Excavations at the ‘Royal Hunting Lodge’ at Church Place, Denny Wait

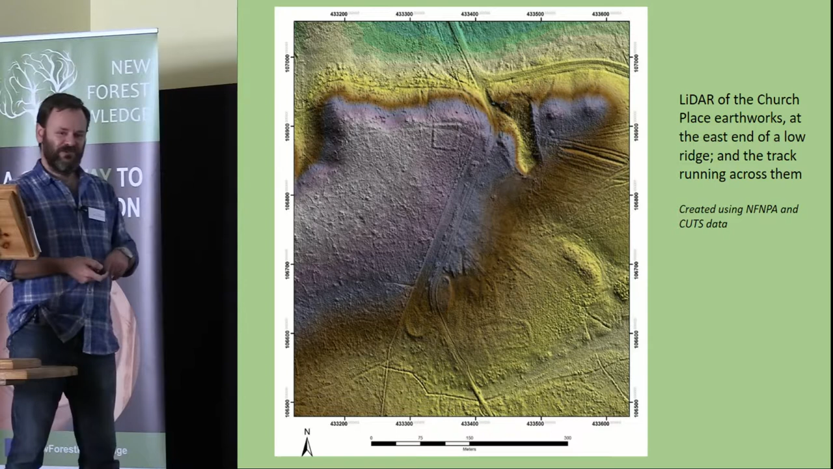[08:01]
Frank Lawrence and actually the hunting lodge shows up very clearly in this I should say that that's a little bit deceptive because on the ground it's really not a striking earthwork we're not talking about Maiden Castle it's very low bank very shallow ditch and say it's it's largely I think just marking out a territory to the east of the the road that comes off the Bewley Road you've got a large sand quarry and then you have Bronze Age Barrow
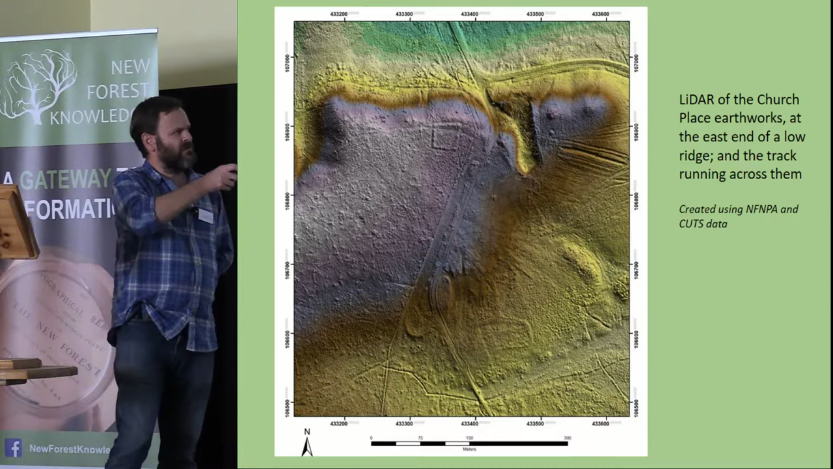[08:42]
the other side of that and you can see this whole area fiddle with a color ramp a little bit to make it more obvious is a is a reasonably low ridge that runs across and to the north there you have the open forest and the heathland and you actually would have had a very good clear field of view from
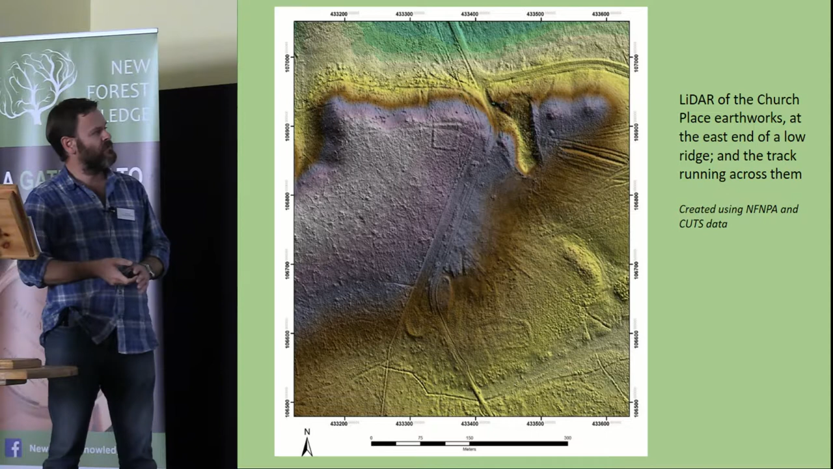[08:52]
the from the hunting from the lodge site
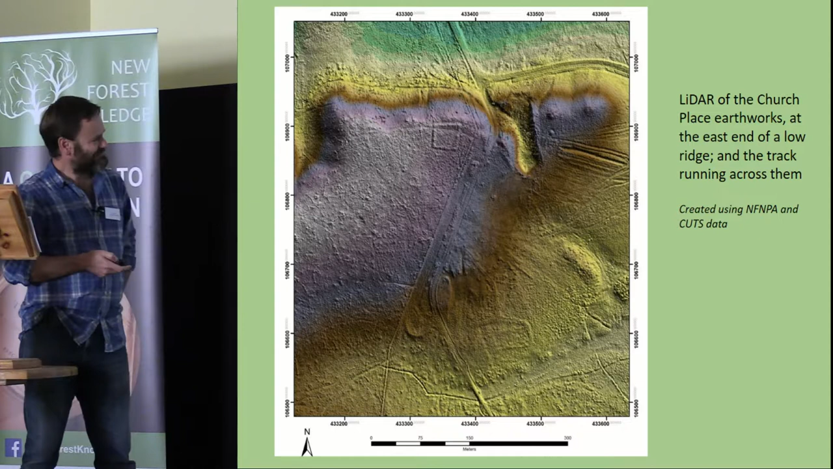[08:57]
one of the first things we did in February 2016 was undertake a survey